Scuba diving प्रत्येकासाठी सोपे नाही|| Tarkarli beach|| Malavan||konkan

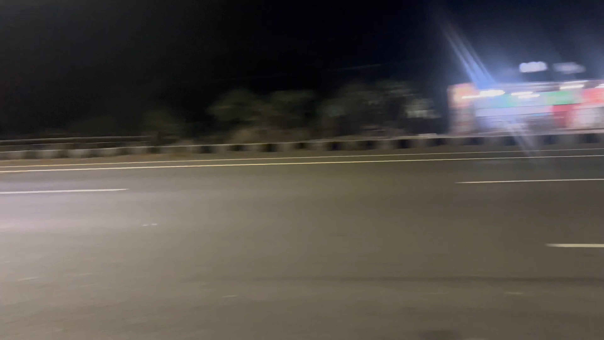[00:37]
सातारा कोल्हापूर हायवे, आता इथून आम्हाला सातारा जवळजवळ 80 किलोमीटर आहे। सातारा 80 किलोमीटर आहे सातारा इथनं। हे सगळे चहा, सर्वांनी चहा घेता।